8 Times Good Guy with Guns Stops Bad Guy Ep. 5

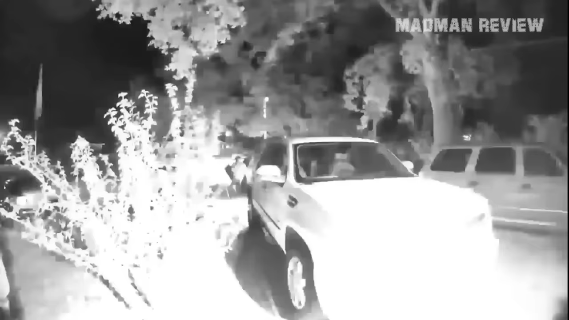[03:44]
while their buddy, armed and on edge, hangs back. The homeowner drops his gun in the scuffle, which one of the intruders snatches up, but this homeowner was not out of options.
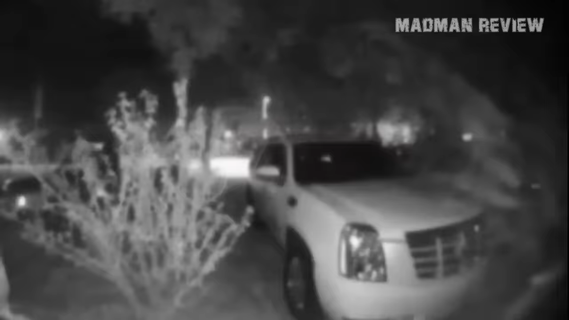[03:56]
He dashed to another room, grabbed a backup weapon, and opened fire, sending the intruders running for their lives. Goes to show how important backup gun is. One had a handgun, pulled a handgun from his waistband, and the other two were shoving the victim in his house.